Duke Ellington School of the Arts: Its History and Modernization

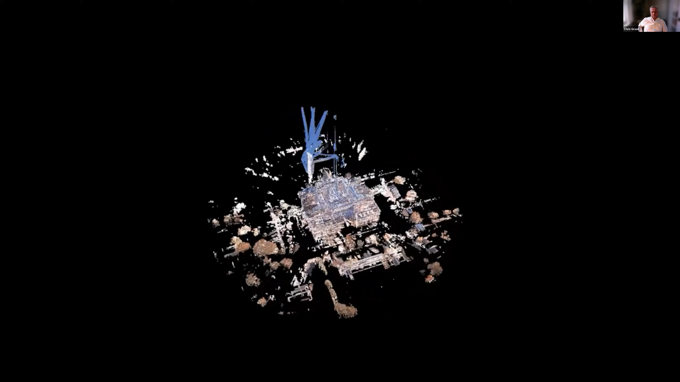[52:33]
We ended up doing a point cloud of the back bar, all the existing conditions, turning that into a model and then having that model fed into the ARCHICAD model.